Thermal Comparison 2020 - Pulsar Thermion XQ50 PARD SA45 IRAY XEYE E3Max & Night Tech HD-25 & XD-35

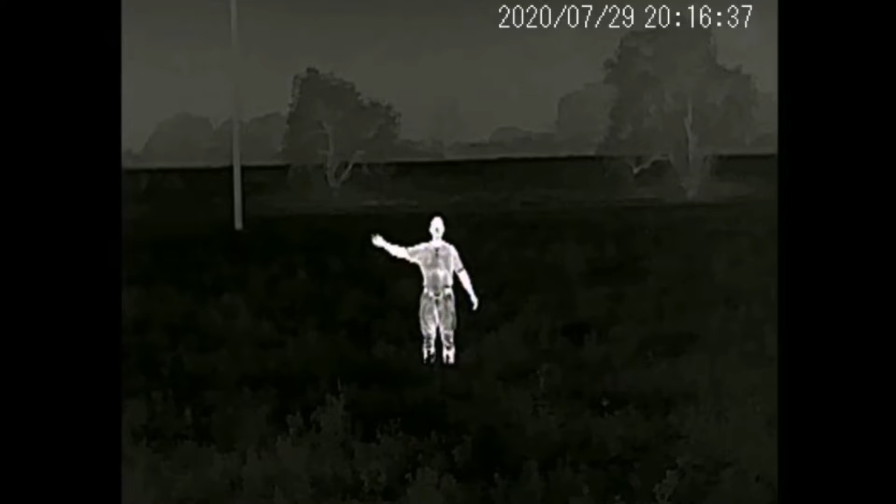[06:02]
It's probably another step again. Yep. Agreed. We just used all of them in white height. We didn't complicate things with colours and stuff. And there's probably a slight bit of definition in the tones.
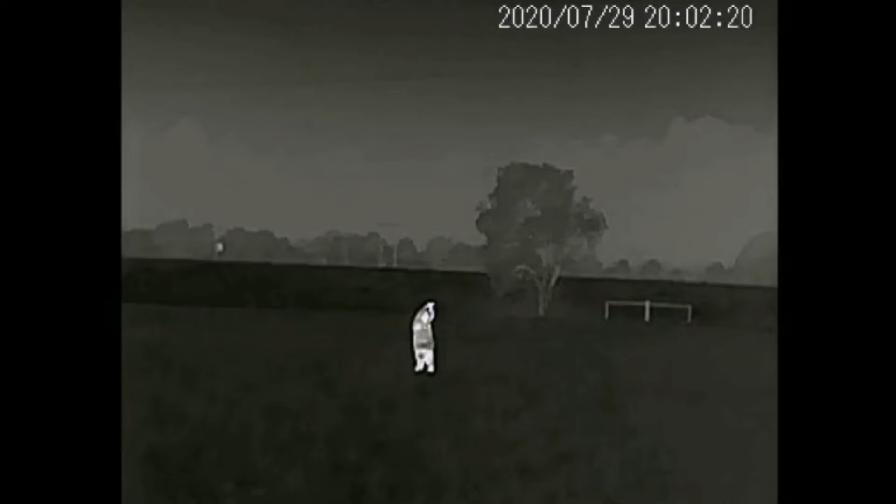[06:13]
Yeah. At 50, probably at 100 and 200, it was just a shape.
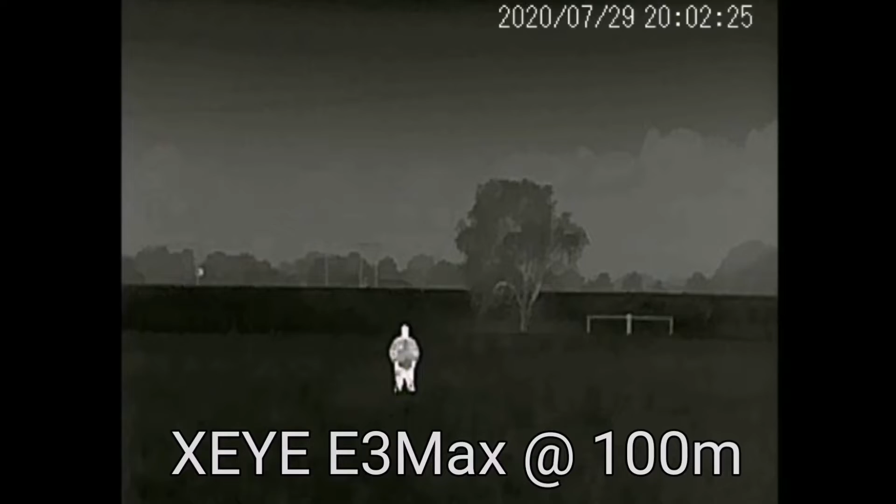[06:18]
And you'll see the outline in the footage, but it's got a bit more zoom.
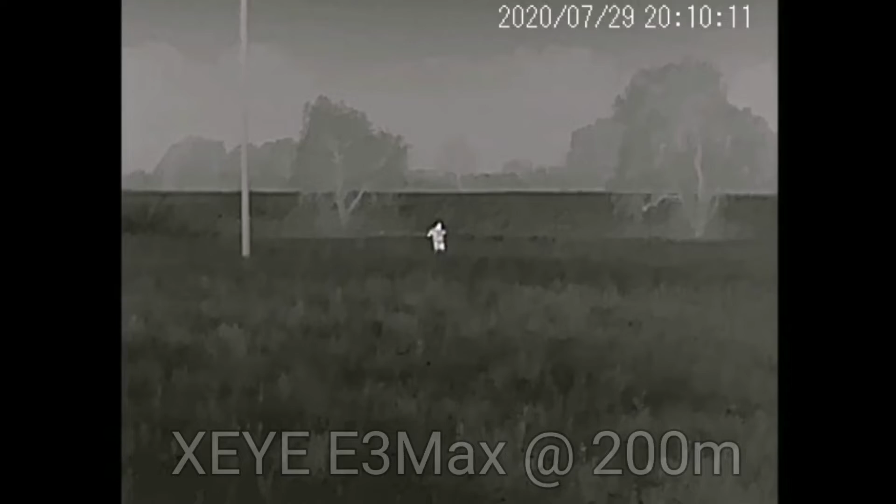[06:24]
The base magnification's a little bit higher, so you'll get... Definitely noticeably less pixelated than the other two. Yep. Slightly better than the 35mm as far as pixelation.
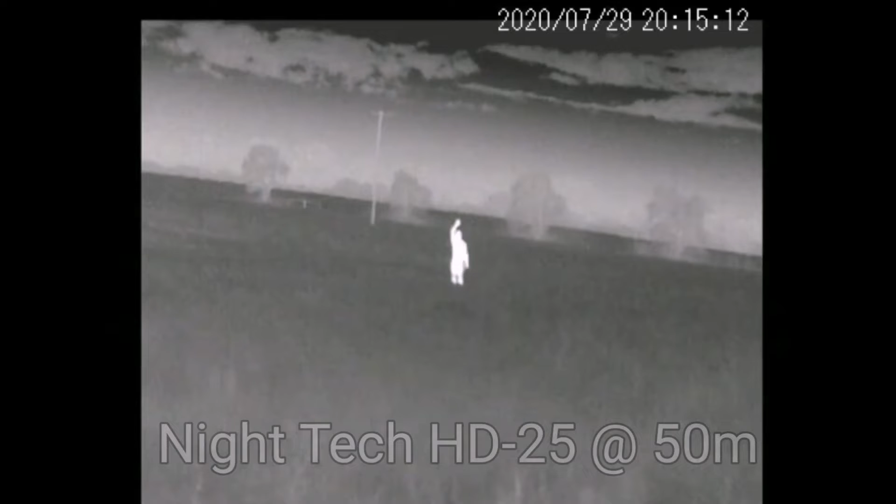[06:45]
But as Eric says, the digital zoom on them,
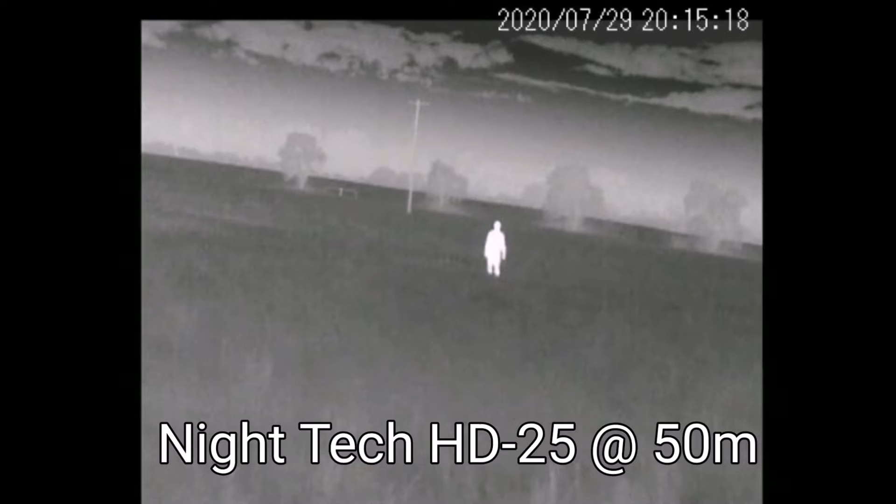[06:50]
it's almost pointless using a digital zoom on the 25mm, the HD Lite. Yep.
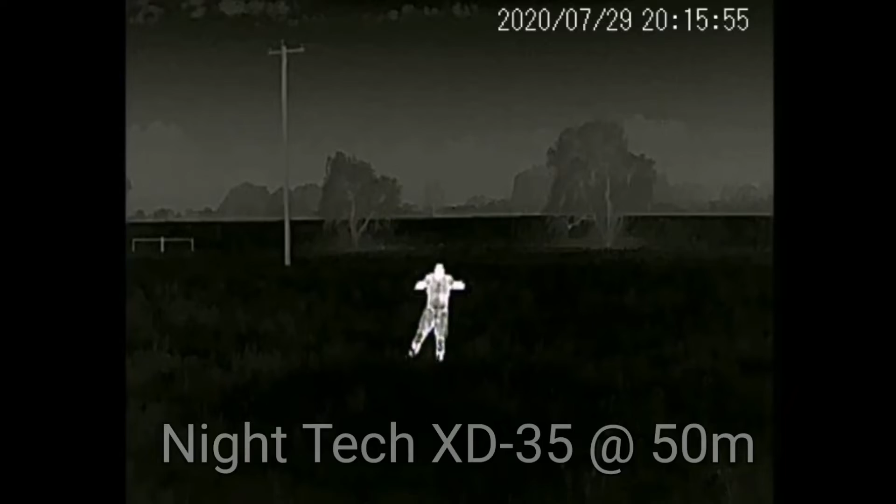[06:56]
Compared to these. At least these you can get in. You know, you're two times zoom.
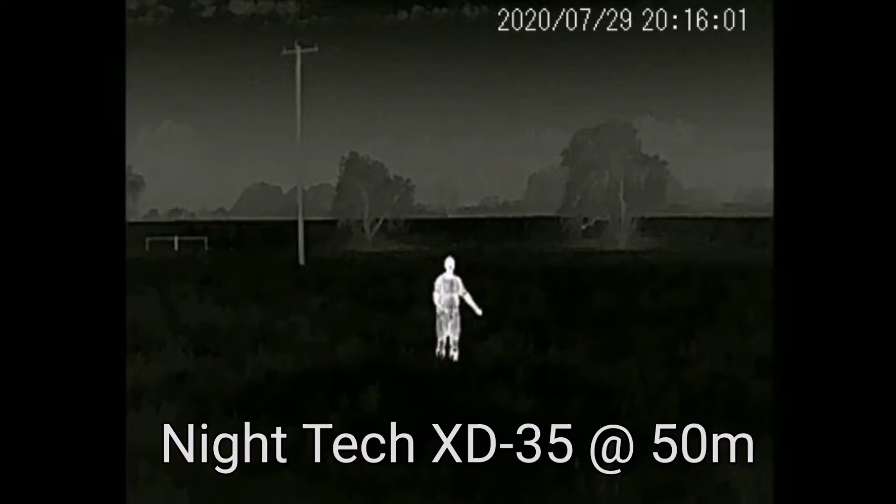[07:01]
It's still quite okay. You get out to those falls, that's when you're playing Minecraft. Yep, yep.
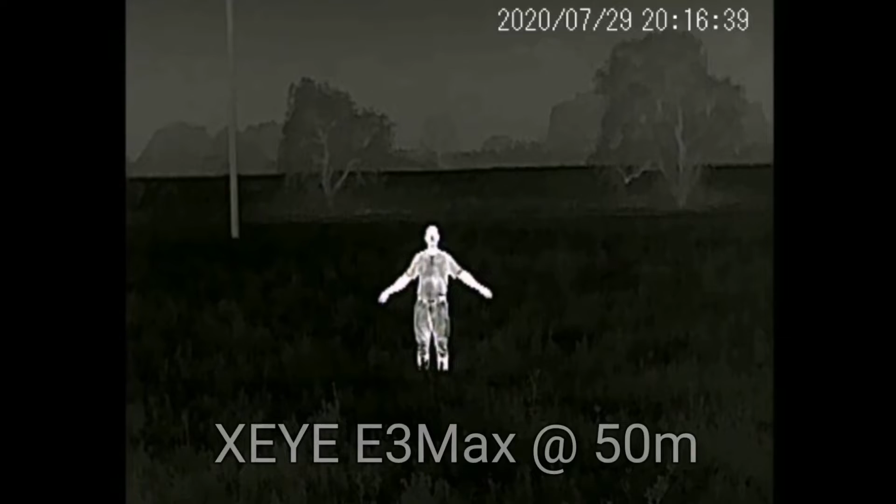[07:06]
Yeah, you do. They just keep blocking like Lego blocks. Yeah. Yep.
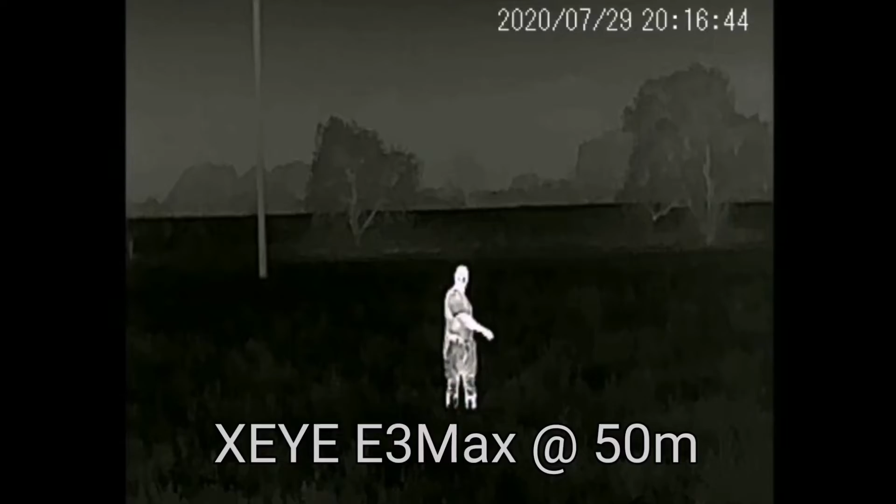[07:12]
Probably another thing worth noticing, we looked at, not on the footage we've got, but looked at the cows over a kilometre away across the paddock.
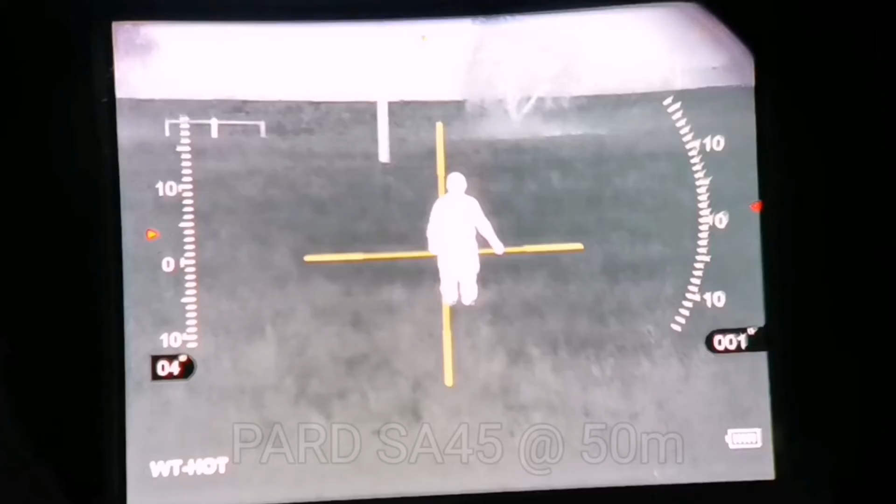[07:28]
Which, it sounds stupid to say, oh, they're cows at a K, but that's probably relatable to a Fox at 400. Yeah. Because it's small southern.
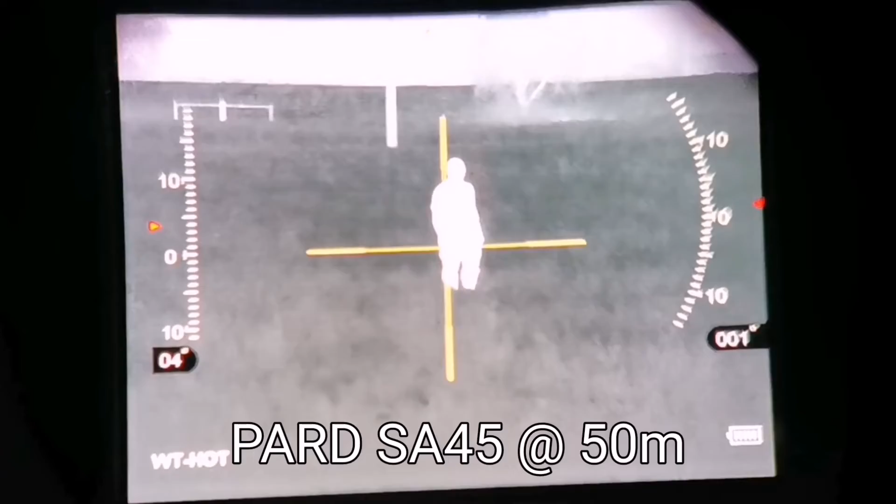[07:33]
You see, your power to weight ratio. Yeah, yeah. Well, it is. Yeah. So, I guess the next step, the Thermion, straight away it's a scope,